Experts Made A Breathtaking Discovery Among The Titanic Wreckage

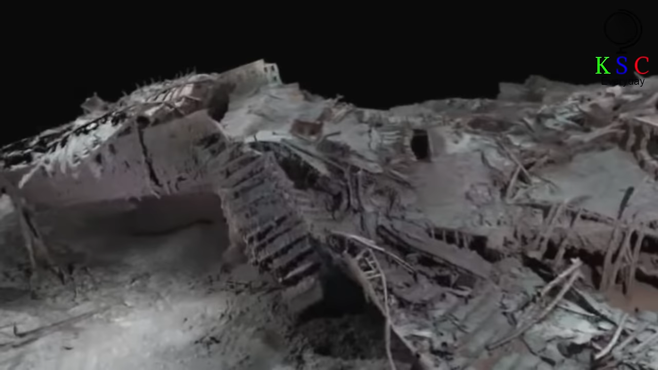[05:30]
So now the bow and the stern of the ship are roughly 2,600 feet apart, encircled by a debris field that is 3 by 5 miles wide. This expanse contains all kinds of items, such as scattered pieces of the ship's structure,